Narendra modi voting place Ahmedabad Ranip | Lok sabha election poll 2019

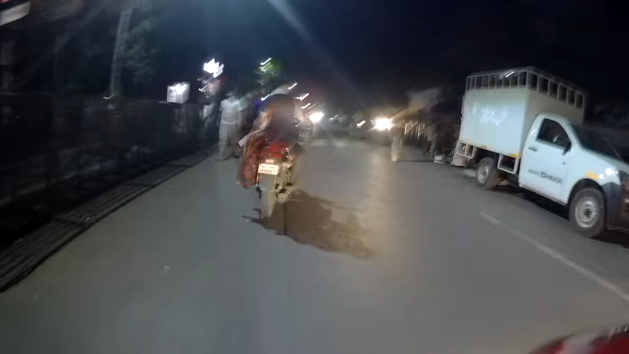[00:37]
पर सिक्रिटी का इंतिजाम किया हुआ है काफी काम चल रहा है यहां पर
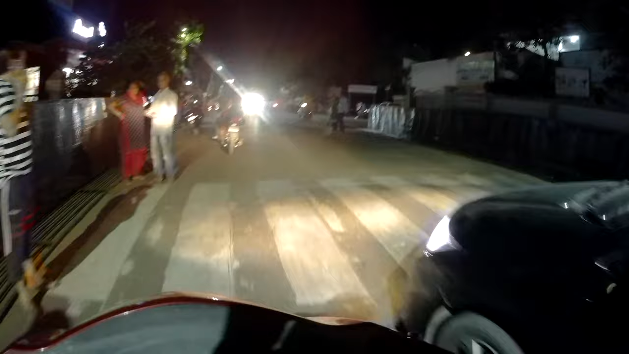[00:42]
आप देख सकते हैं यहां जहां
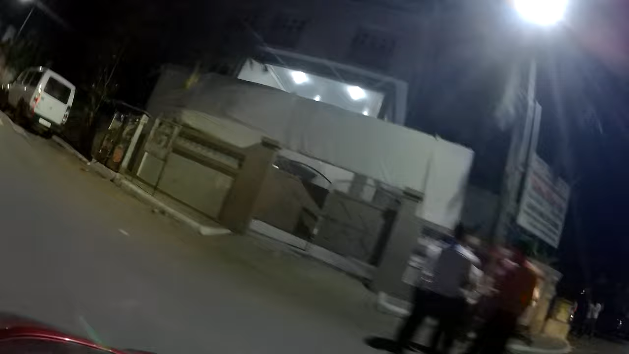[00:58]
पर मोधी जी वोट करने के लिए आने वाले यह सब देख सकते
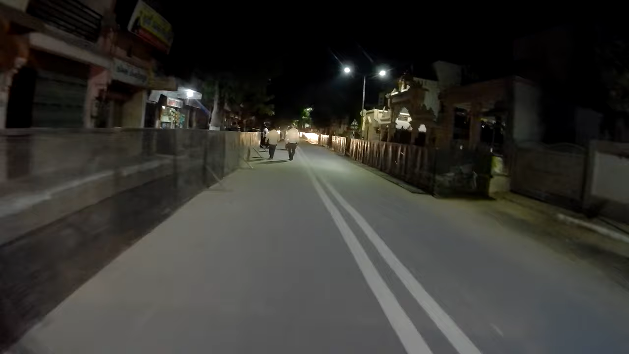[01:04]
हैं आप पूरा सभी लोग साइट से मोधी
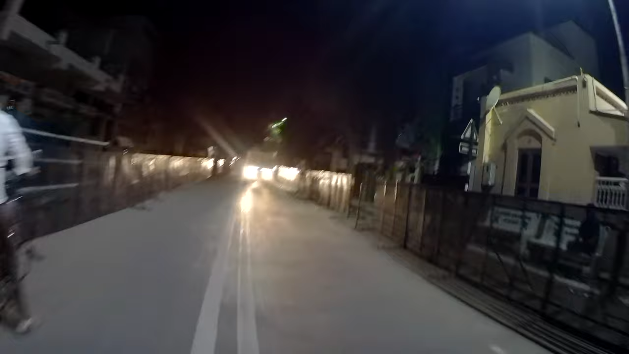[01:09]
जी का देख सकें उसलिए पूरा कड़ा बंदवस्त किया हुआ है
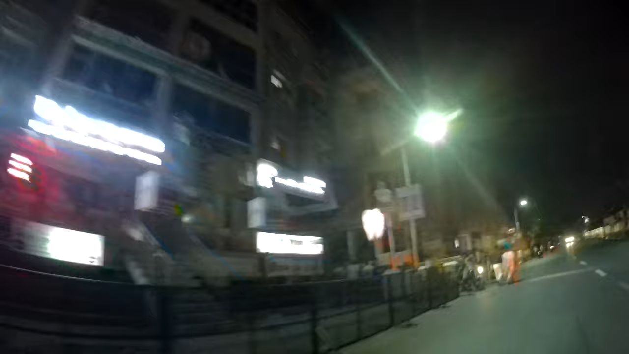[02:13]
दो तीन किलोमीटर तक यह पूरा सैट अप किया हुआ है जहां से लोग खड़े रहके मोधी जी को देख सकें
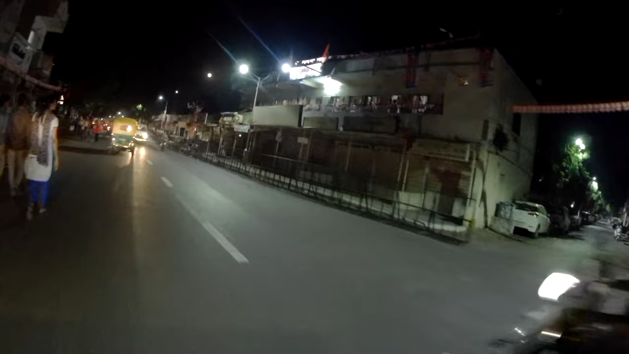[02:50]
देख सकते हैं यह वाजब के पुरे बैनर्स वगेरा लगाए हुए है अधिश्ट अधिया
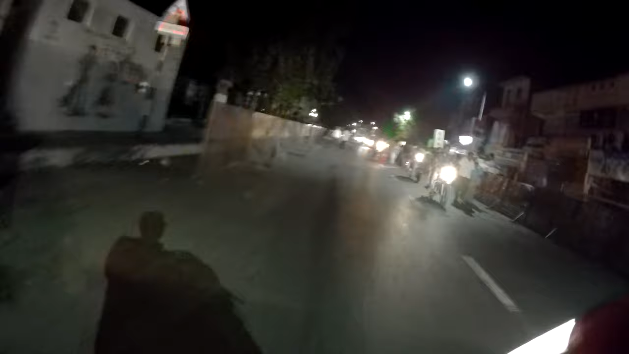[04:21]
देखे दोस्तों यह रही स्कूल निसान स्कूल निसान नाम है निसान स्कूल लिखा हुआ है यहां पे कल आएंगे नरंदर मोदी जी और वोड डालेंगे
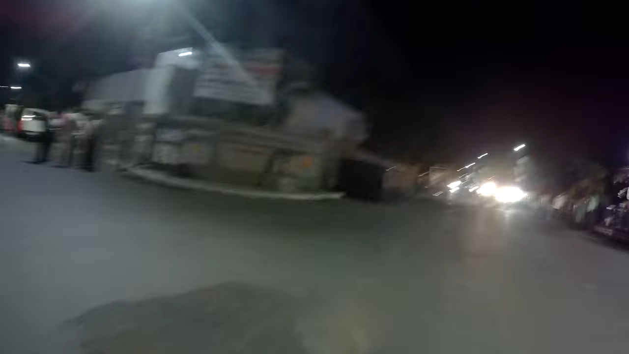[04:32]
यहीं है वो जगह और यह देखे जालियों का वेल्डिंग वागेदा काम चल रहा है
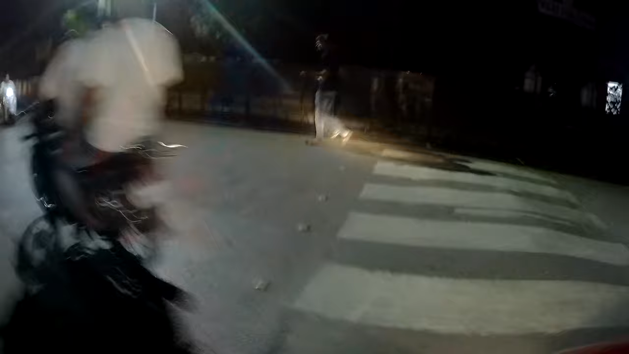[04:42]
यहीं स्कूल से नरंदर मोदी जी वोडिंग करेंगे खल सुबर आठ साढ़े आठ वजे यहां पे आएंगे